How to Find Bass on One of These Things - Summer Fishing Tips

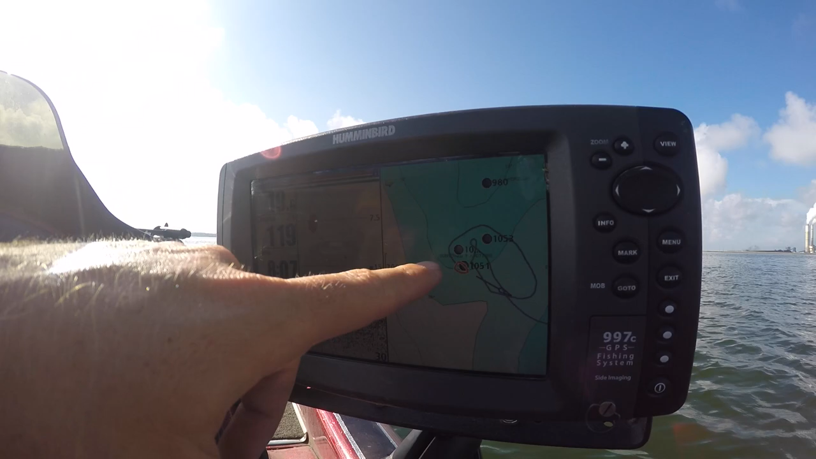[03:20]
They go out and they hang out on the end of these points. They'll move up and down. They may move up into 12 feet of water.
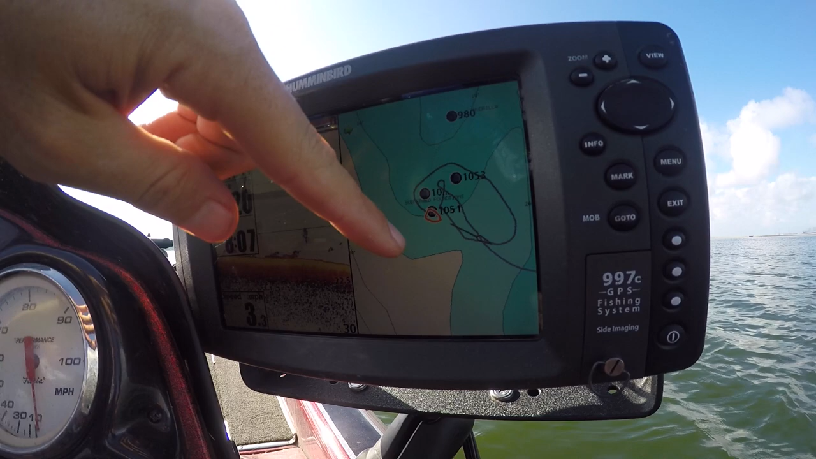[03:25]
They may move out to 20 feet of water, just depending on the time of day and where the bait is.
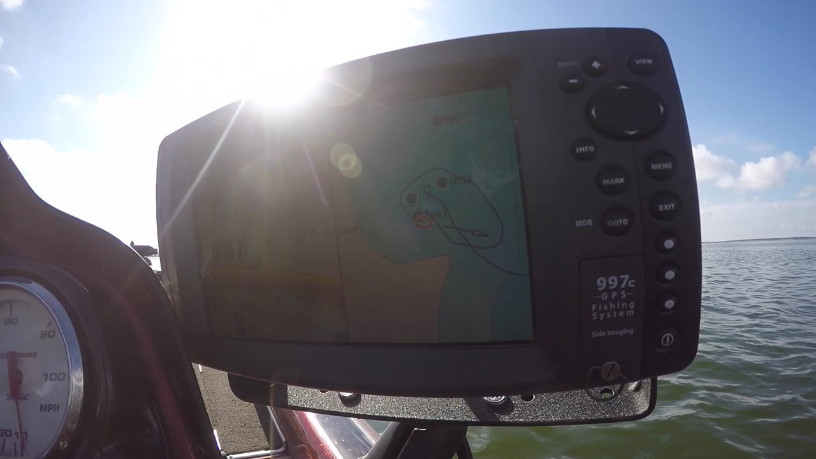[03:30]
But if you look at this scattered bait right here, that means that those bass have been feeding on those shad.
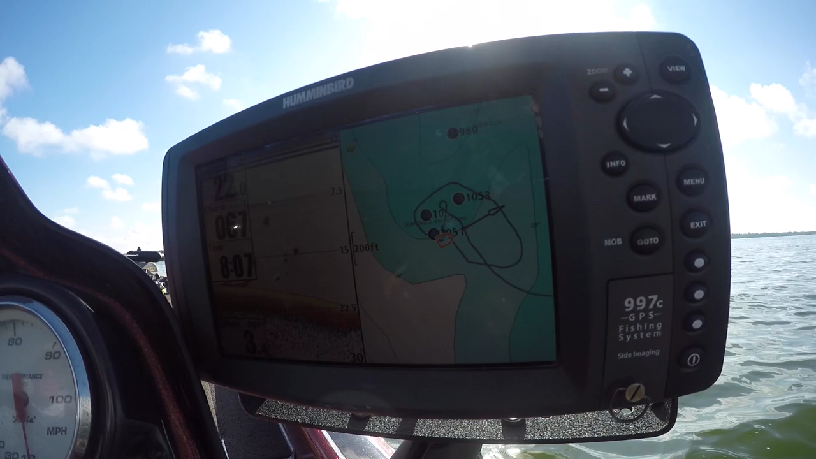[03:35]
The shad are broken up.
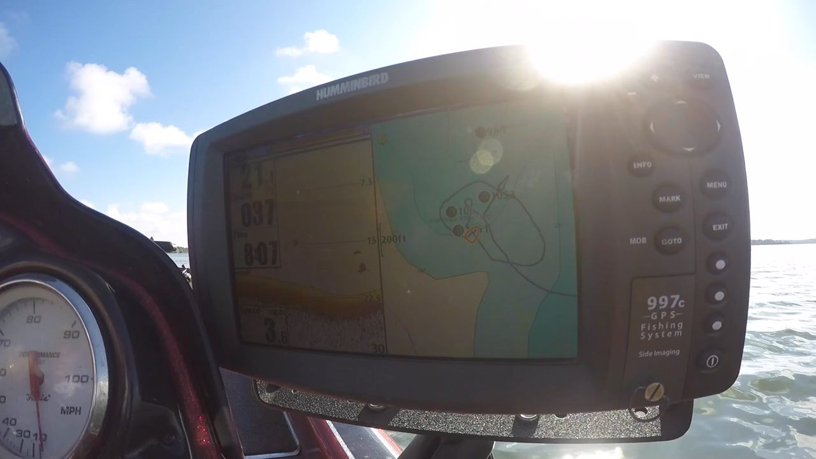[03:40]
They've got them separated into smaller schools, and that's good. This is definitely somewhere where you would want to fish. So I know there's some activity out here.
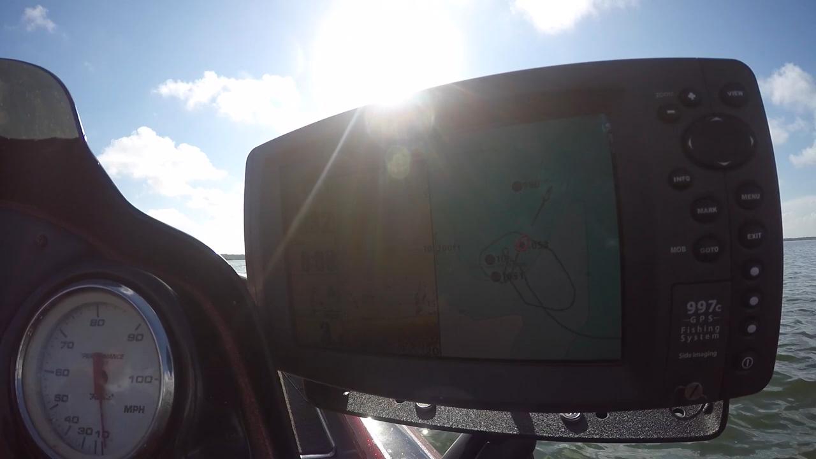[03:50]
I know that's good. I can now take this depth. I see 12 to 15 feet of water. And I can run to another point
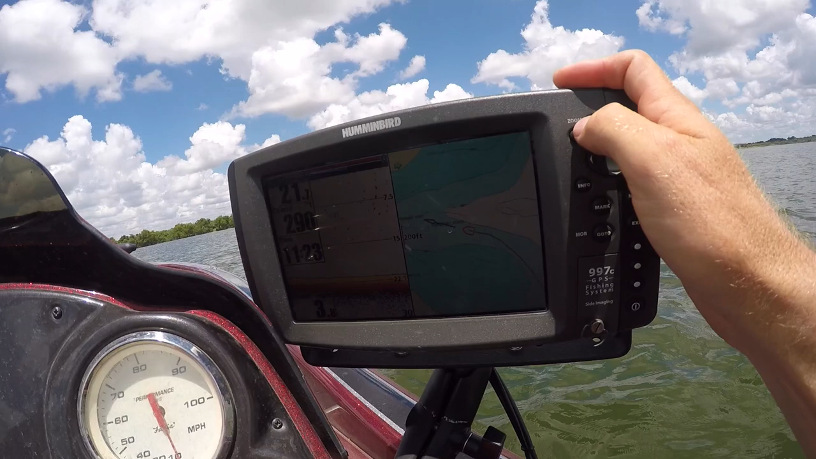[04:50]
It's just the Navionics right here. You see right there, it says submerged pond. There's also a submerged road right here.
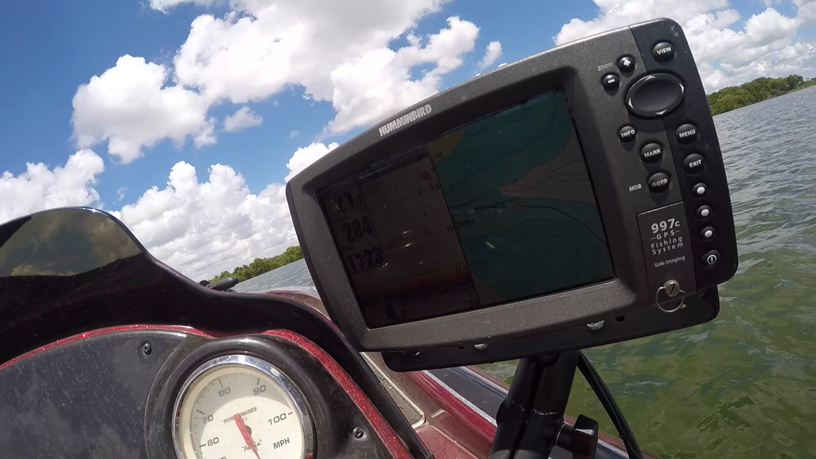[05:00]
So we're gonna idle through here and see if we could see any fish that are on the pond dam. This is right off the main lake.
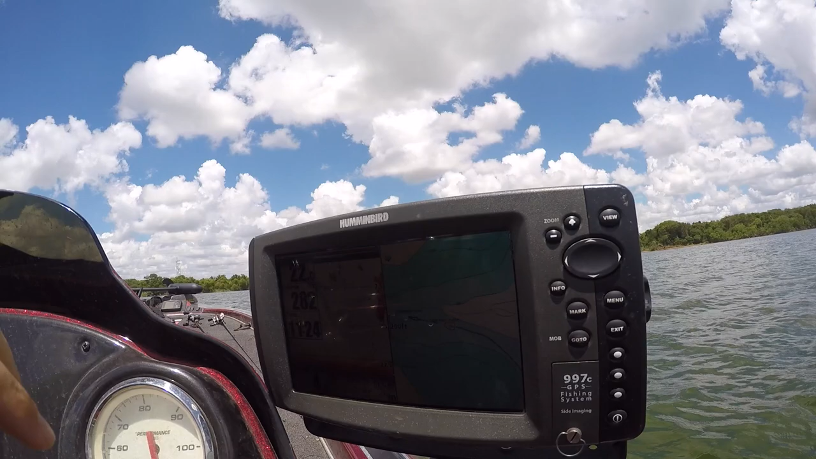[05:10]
There's some shad, that's a good sign. That means there might be some fish on it. Something to hold those fish. All right, I'm gonna slow down right here. It's starting to come up.
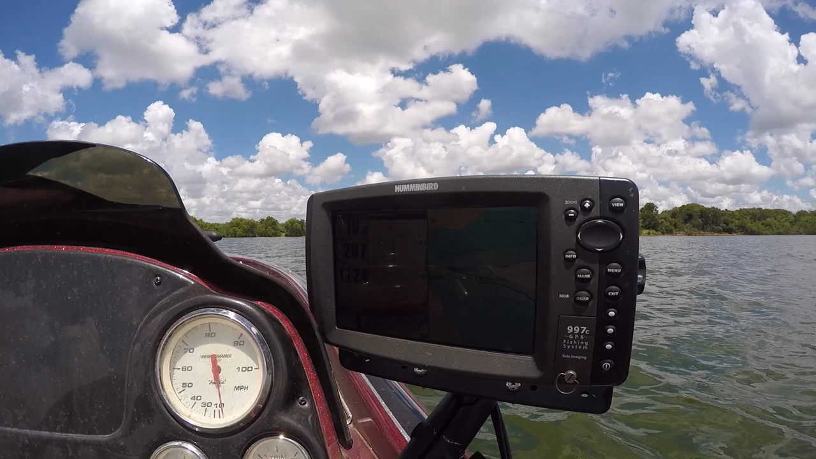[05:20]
Right here, we see the pond dam. There's shad that are on it.
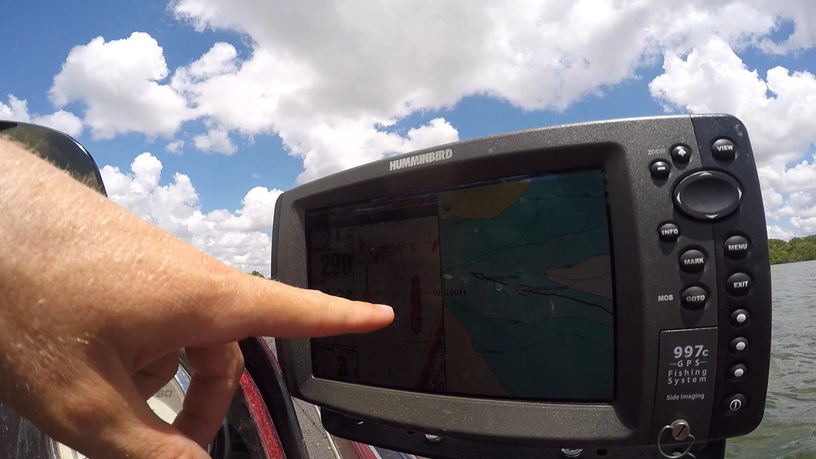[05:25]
There's bait, that's good. There's the top of the pond dam.
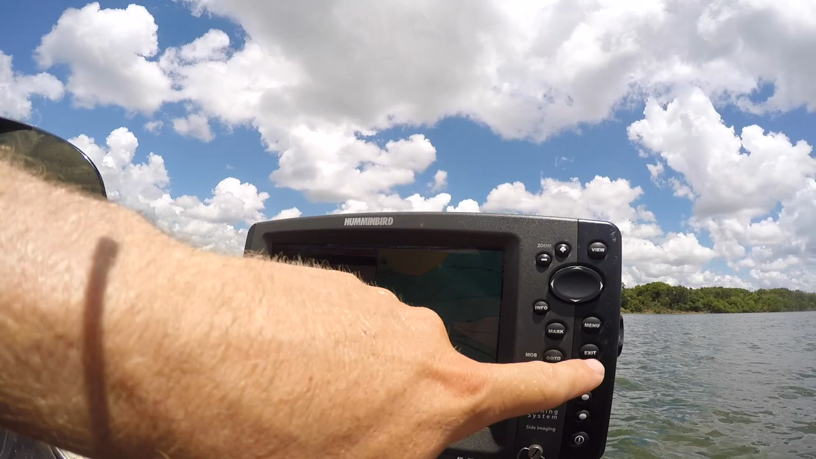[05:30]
It doesn't really look like there's any fish on it though.
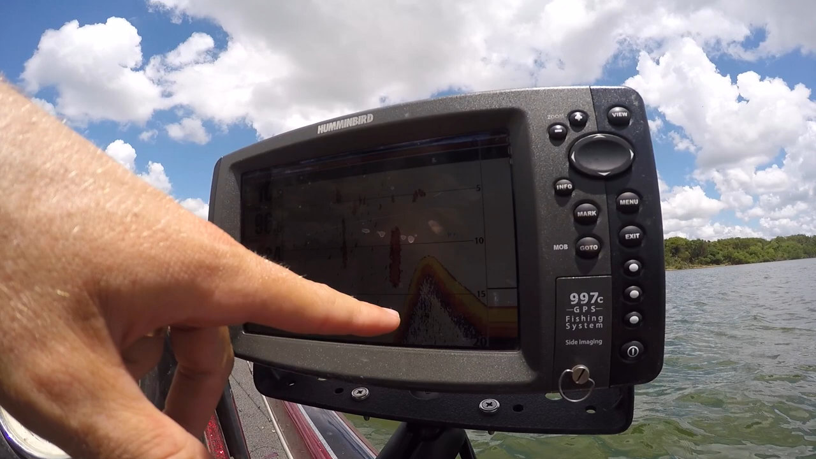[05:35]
Now usually the best place to fish it is on this side, but it looks like actually there's fish that are inside the pond.
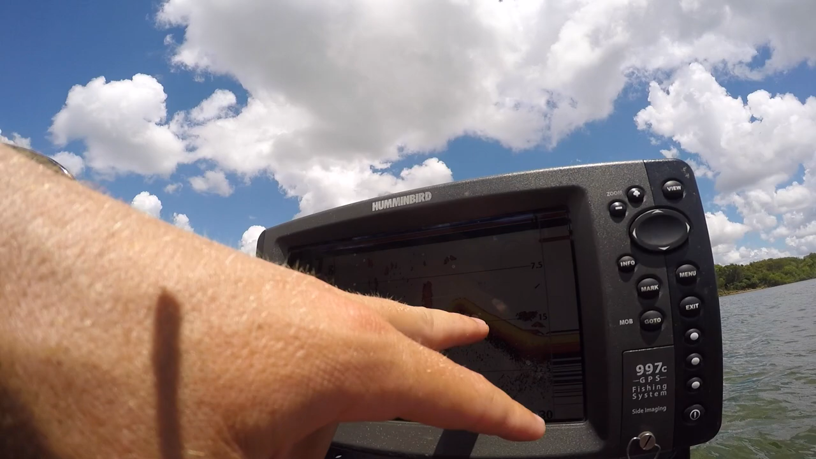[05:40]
Okay, so see some shad right there, shad right here.
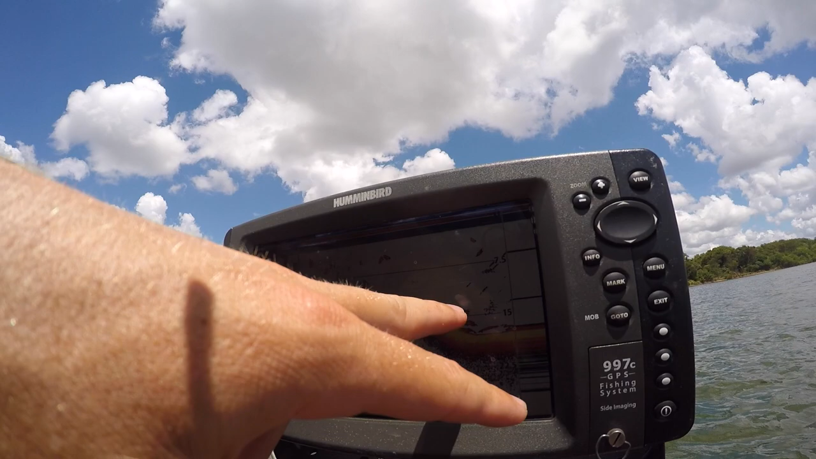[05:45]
Here's the top of the pond dam. And then those bass are sitting right here just on the other side.
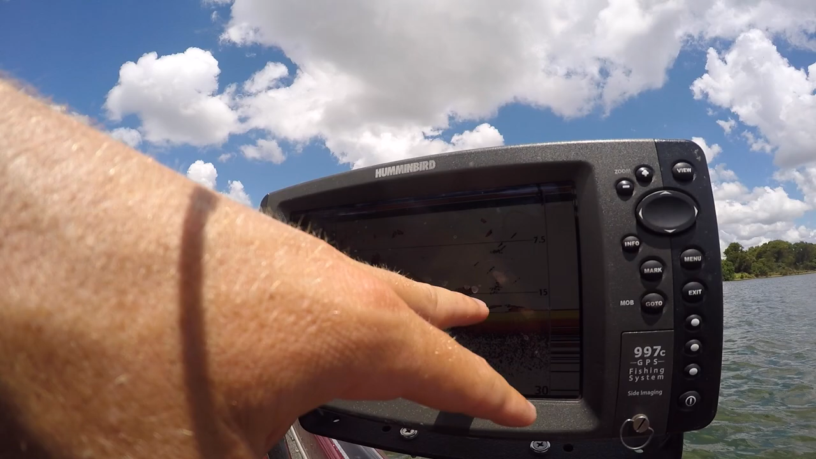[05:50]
You know, here's an example of a point that looks pretty good.
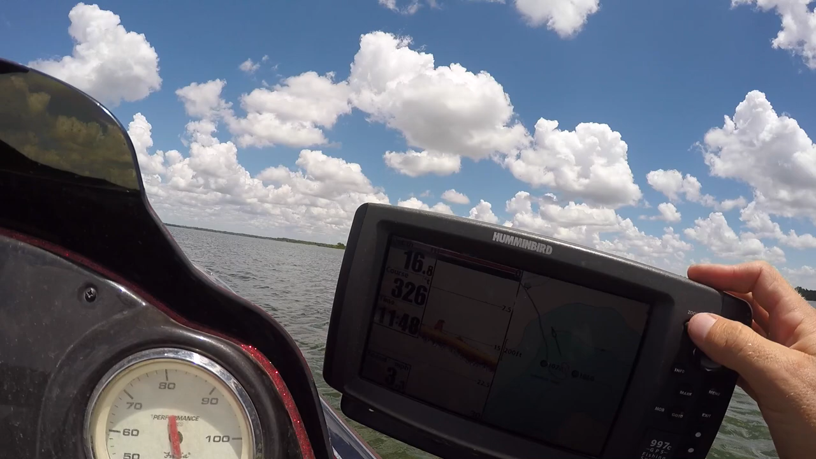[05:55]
It kind of goes out, makes a big, long, round point, but I just don't see any bait on it.